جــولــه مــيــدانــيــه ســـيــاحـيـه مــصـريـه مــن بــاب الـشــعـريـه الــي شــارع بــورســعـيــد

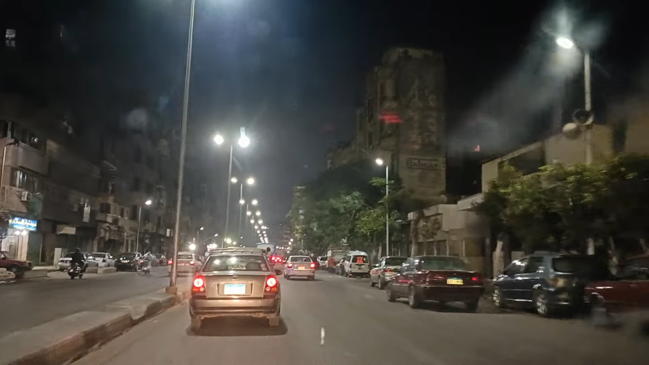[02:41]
كده انا طالع على ميدان العباسية، في ظهري ميدان باب الشعرية
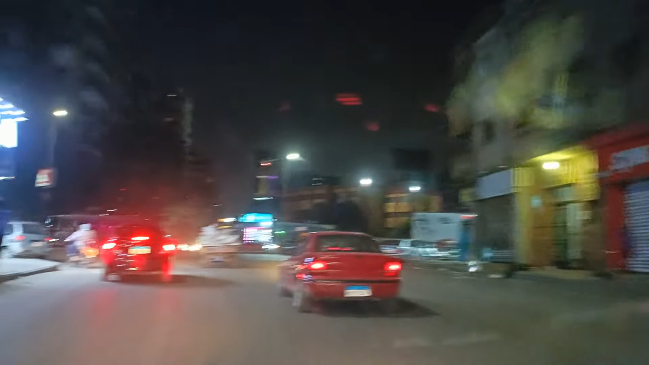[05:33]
كده هرجع ميدان باب الشعرية تاني، كده مسترد بقى وكوبري مسترد.
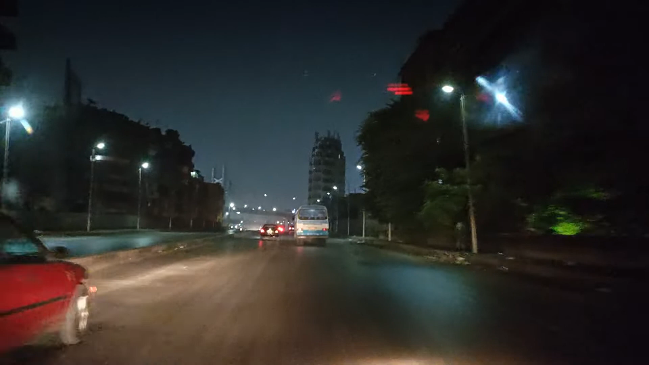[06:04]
إنما للصبر حدود. كوبري محطة مترو غمرة يا جماعة، فوق كوبري مستورد
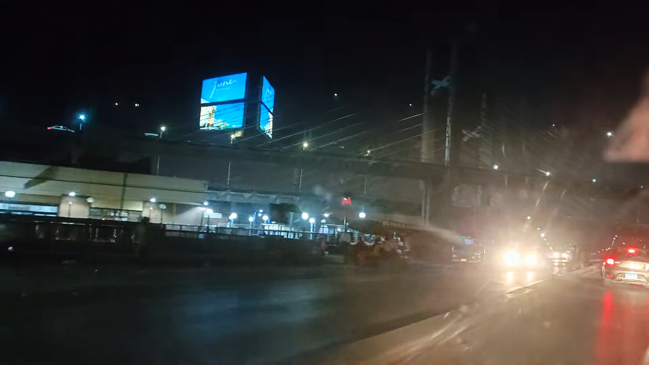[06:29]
طبعا، ليها دخل من تحت برضو.
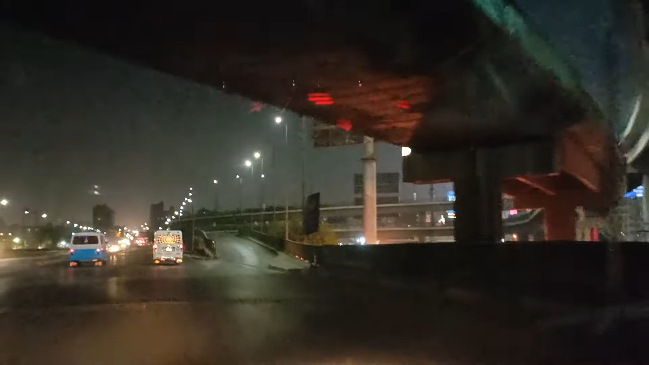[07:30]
تعالى اطلع كوبري اكتوبر وننزل نازل شبرا. في ناس كانت طالبه مني شارع شبرا وشارع
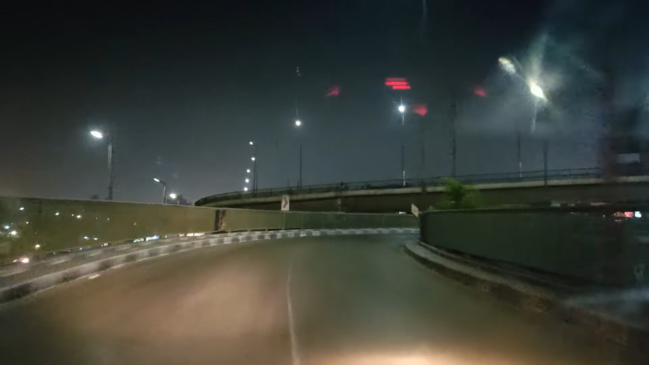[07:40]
الترعه، اتفرج النهارده مع بعض على شبرا. يعني ادينا بنتفسح مع بعض اهو، اخرجك اهو من المود اللي انت فيه يا كئيب.
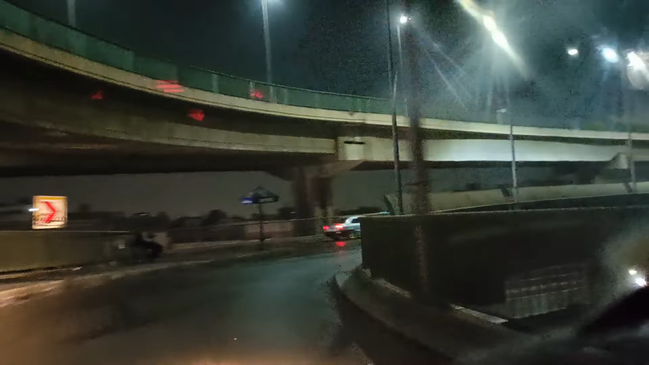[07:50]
كده انا على كوبري اكتوبر يا جماعه،
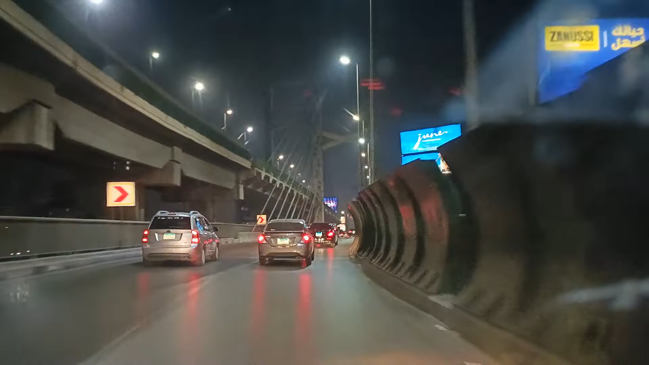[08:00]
اتجاه وسط البلد، اتجاه شبرا، اتجاه رمسيس.
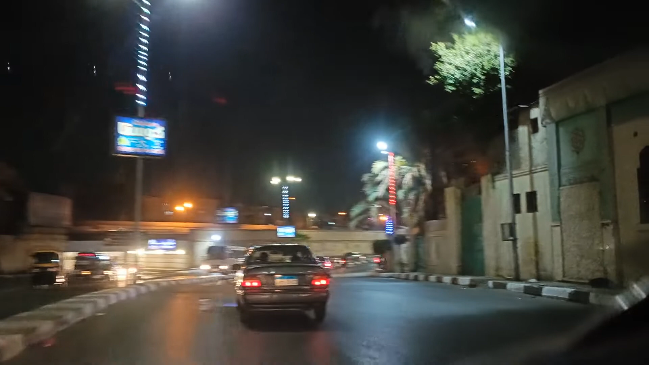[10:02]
احمد بدوي لو كملت على طول كده هطلع على غمرة، ولو دخلت من الشارع ده اطلع على الشرابية.
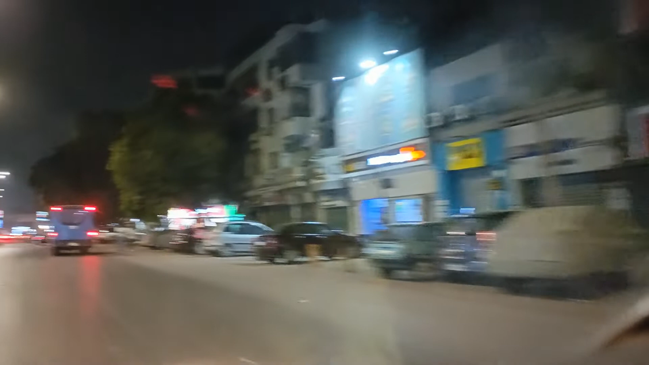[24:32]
كده يا جماعة، احنا في الخلفاوي. بيتزا هات طبعا كده. انا في الخلفاوي، لو كملت على طول اطلع بقى الكورنيش واطلع المظلات. لو دخلت يمين اللي جاي ده اطلع الزاويه واطلع على الشرابيه برضه.
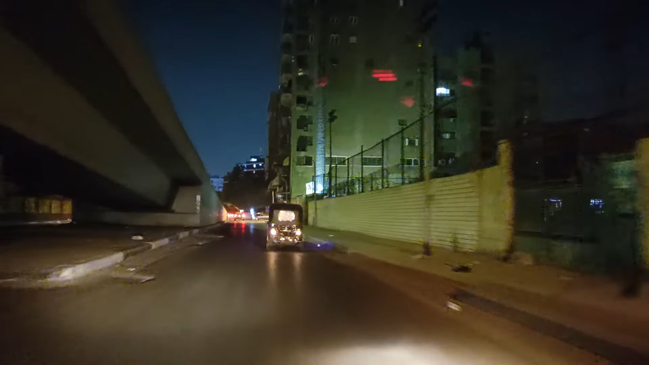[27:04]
طبعا التصوير بالليل مع الكاميرا الجديده يعمل شغل جامد بصراحه. يعني انا حبيت الليل، حبيت تصوير الليل. والليل الليل الليله ما يمنع، وكمان الليل ابوك مجنون.
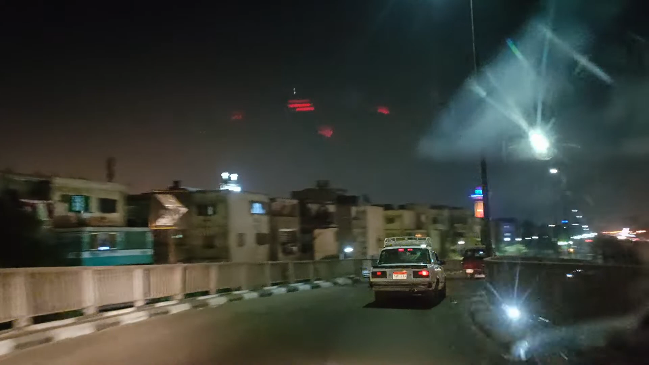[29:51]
احنا نزلنا قبل كده الزاويه، ننزل المره دي الشرابيه. ده قطر سكة الحديد بتاع اسكندرية اللي جنبنا دلوقتي على بعد السوق ده.
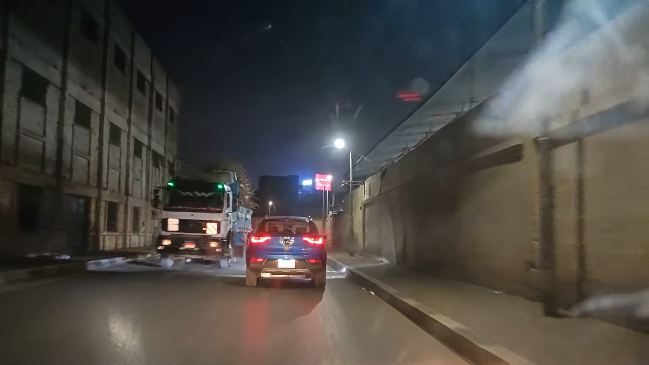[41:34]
حديد خرده اهو، لسه داخل اهو.
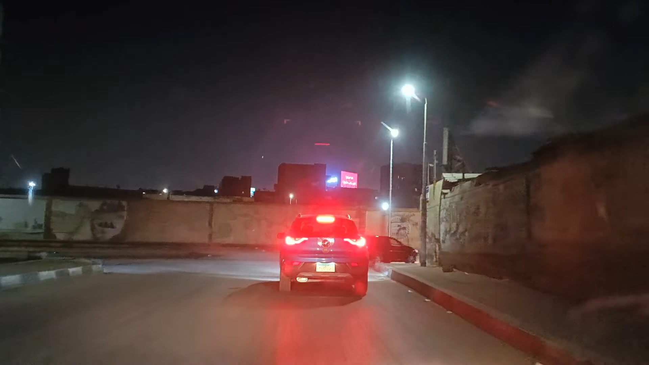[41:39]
طبعا لو دخلت يمين من هنا كده اسم الشرابيه، ومن اسم الشرابيه على غمرة.
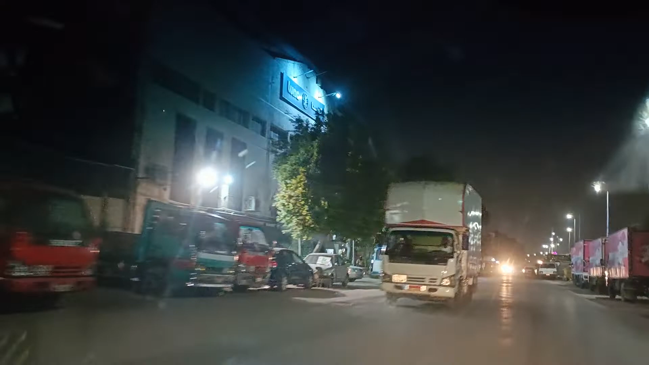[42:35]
لونا مصنع لونا اهو يا جماعه، عشان اللي عايز يشتري يشتري من مصنع لونا عدل.